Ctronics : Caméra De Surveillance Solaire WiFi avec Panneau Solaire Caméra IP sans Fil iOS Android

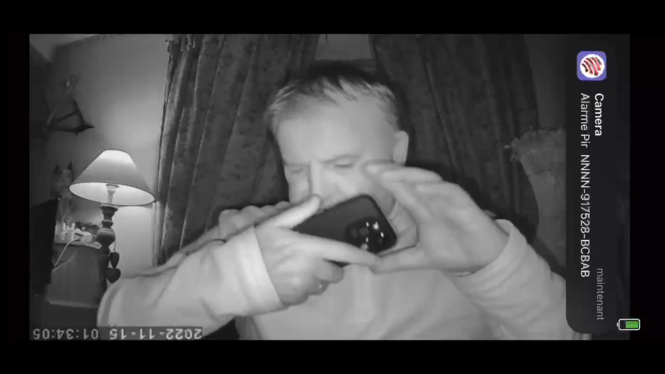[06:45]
Et voici les amis, les premières images en mode nocturne.
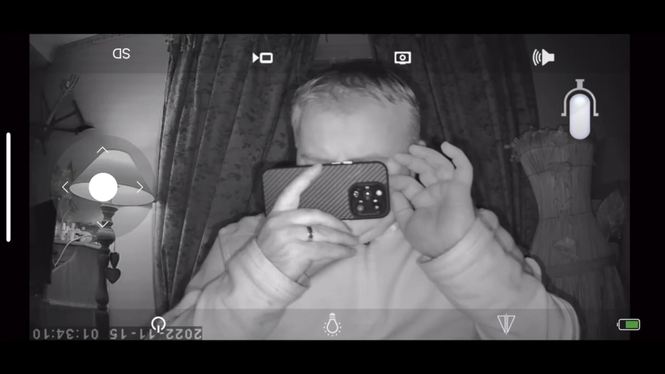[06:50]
Là franchement, les images sont vraiment superbes, c'est vraiment top. Dites-moi ce que vous en pensez.
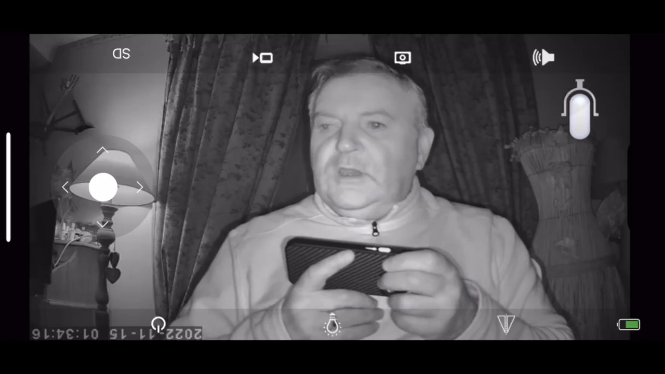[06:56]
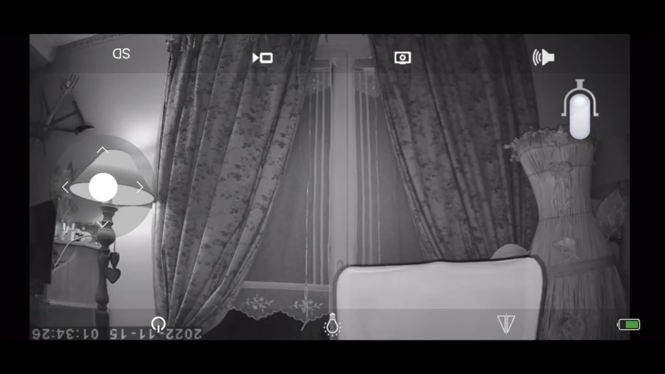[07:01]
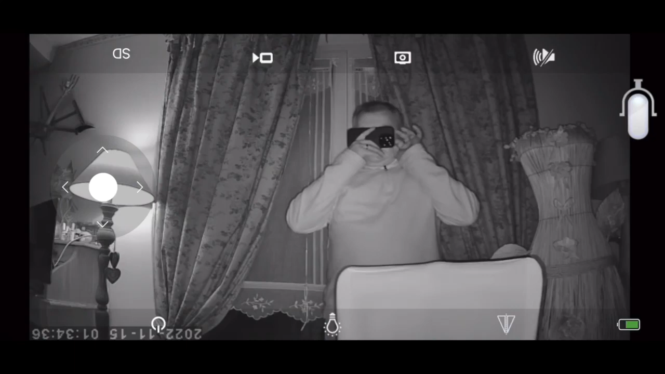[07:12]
Alors cette caméra est une caméra intérieure-extérieure. Vous allez pouvoir l'utiliser dans les deux cas. Là, je vous montrerai tout ça tout à l'heure dans les paramètres de la caméra. Il n'y a aucun problème. Cette caméra est IP68. Avec son panneau solaire, vous allez pouvoir l'utiliser à l'extérieur sans aucun problème.
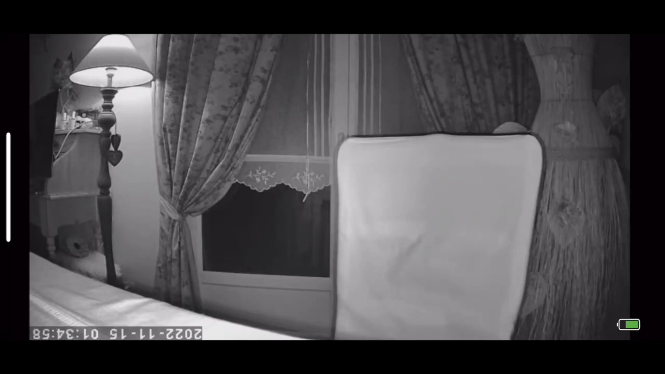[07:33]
Qu'il fasse du vent, qu'il fasse de l'appui ou pas. La caméra se rechargera quoi qu'il arrive. On pourra directement la gérer à partir du smartphone ou d'une tablette. Ça c'est vraiment le top et on pourra naviguer sans aucun souci, comme vous voyez ici sur l'image, sur un sujet en mouvement. Elle est donc équipée d'infrarouge.
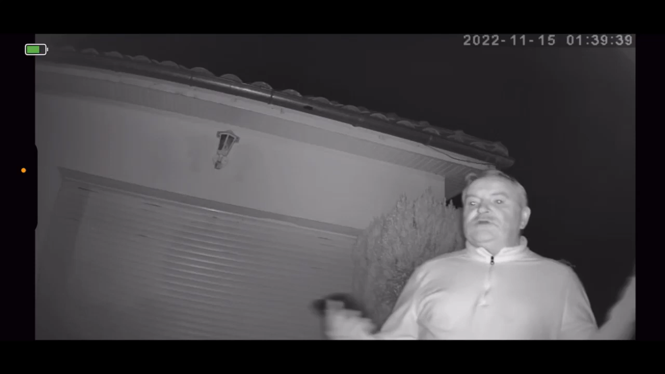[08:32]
Franchement, moi, je trouve qu'aujourd'hui, cette caméra, ça fait partie des caméras que j'ai testées, qui sont vraiment les plus perfectionnées. Dites-moi ce que vous en pensez de votre côté. Je trouve cette caméra ultra sympa à utiliser. Et pas mal côté accessibilité, puisque tous les menus sont en français. Et on peut faire quand même pas mal de choses. Dites-moi ce que vous en pensez au niveau de la vision nocturne.
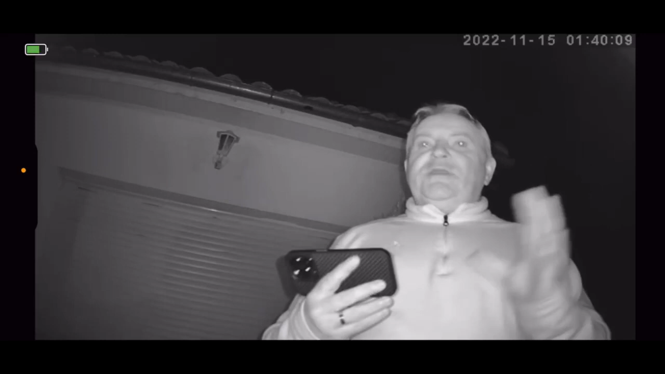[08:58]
Je vais maintenant la mettre dans un noir total. Et vous me direz ce que vous en pensez au niveau des images.
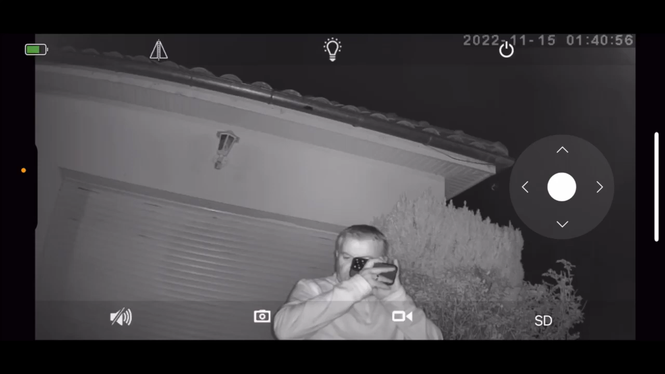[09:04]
On va tourner la caméra. On a un petit joystick ici, sur le côté, qu'on peut utiliser.
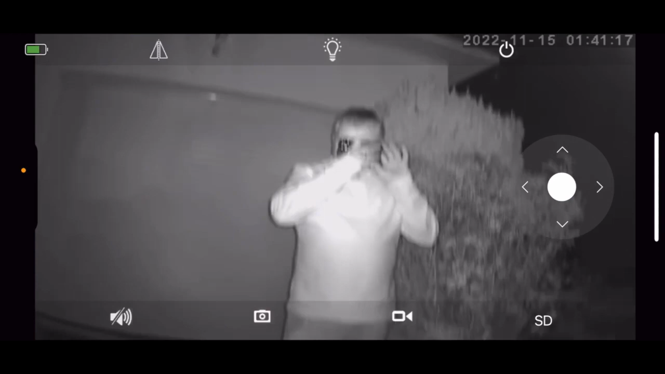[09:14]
Alors qu'on est totalement dans la nuit actuellement, on est sur de l'infrarouge. C'est vraiment top. Alors regardez, ici, je passe.
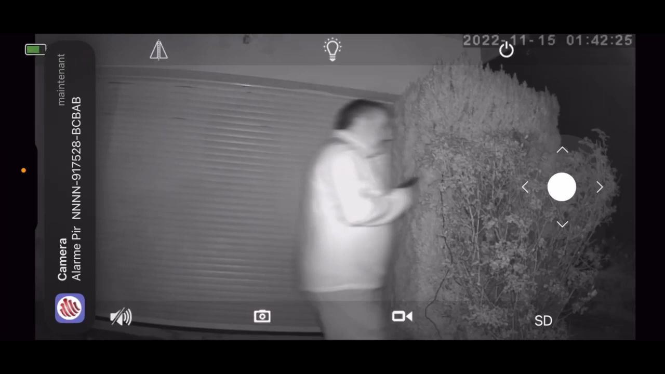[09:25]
On peut parfaitement voir en pleine nuit.
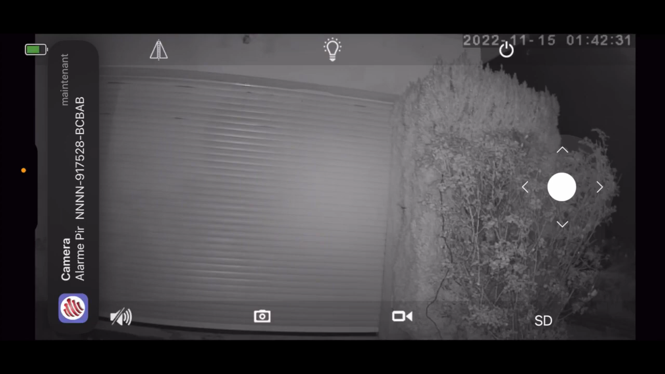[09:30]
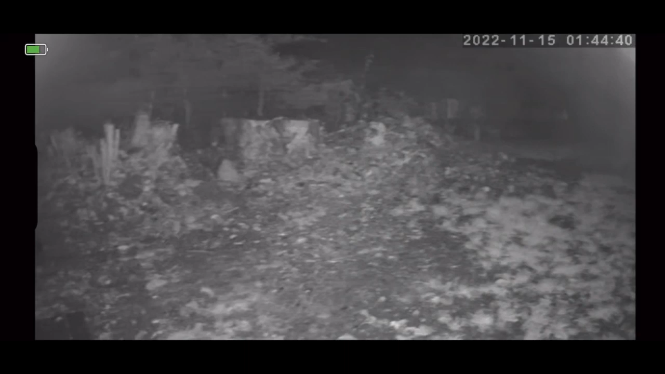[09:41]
Sans aucun souci, vous allez pouvoir donc surveiller une zone bien précise, même la nuit. Faire un enregistrement directement sur la carte SD. Et vous allez pouvoir, même le lendemain, revenir sur les rushs. Pour vérifier si quelqu'un était entré sur votre terrain. Ça, c'est vraiment l'un des gros points forts de ce genre de caméra en infrarouge. La vision nocturne est top.
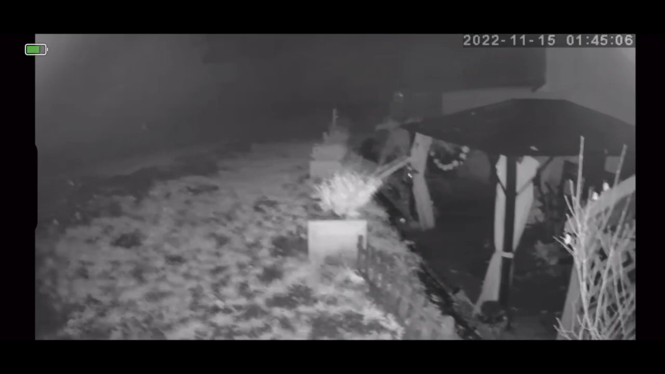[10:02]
Il y a donc un suivi du sujet. On peut revenir sur les rushs.
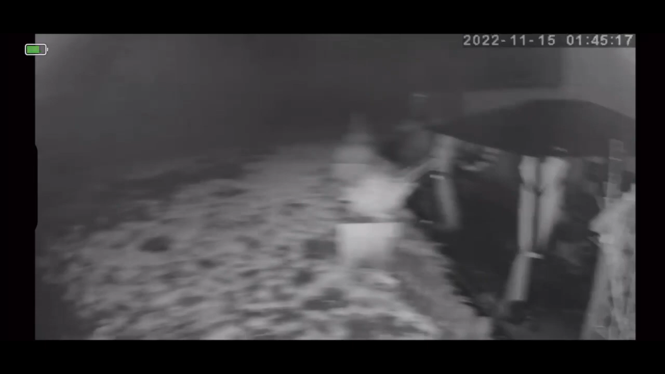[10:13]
On peut même avoir la possibilité de mettre les vidéos sur un serveur. Franchement, le top. On peut même apercevoir ici un train passé en pleine nuit. C'est assez impressionnant, les amis.